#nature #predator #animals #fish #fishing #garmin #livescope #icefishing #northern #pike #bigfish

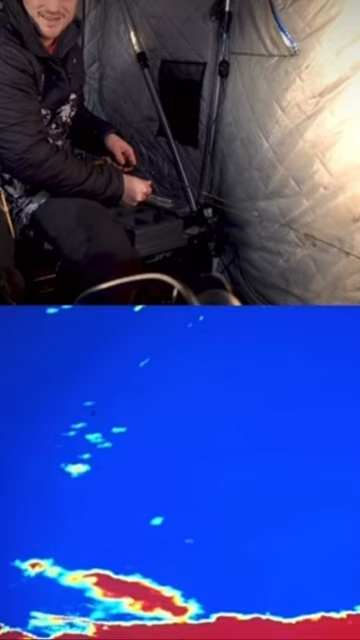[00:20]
You can see him right down there. Golly he looks decent. Yeah I better give it to him. Yep he's there. He's there.
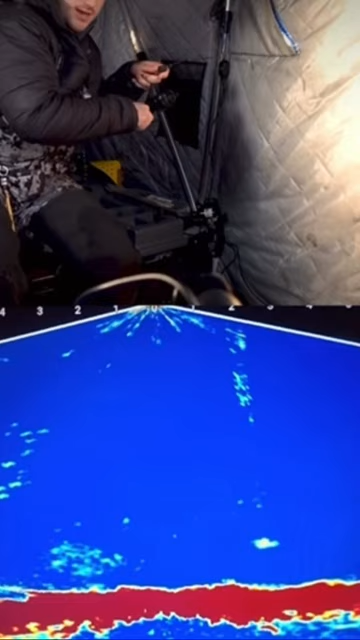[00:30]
Ah these are so fun to mix in with these walleyes.